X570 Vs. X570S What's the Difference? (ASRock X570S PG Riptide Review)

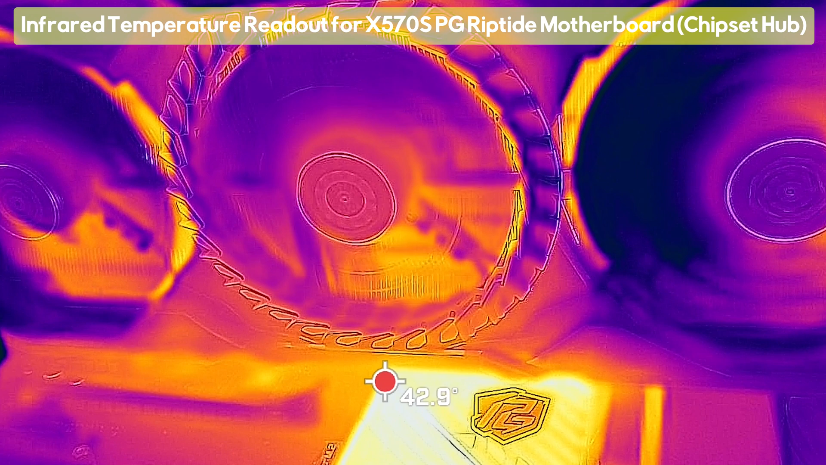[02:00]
And here's where out of the box we got 60 degrees idling and then when we decided to run a stress test with the graphics card ramped up to full and then also run the M.2 slot at the same time this is where we again saw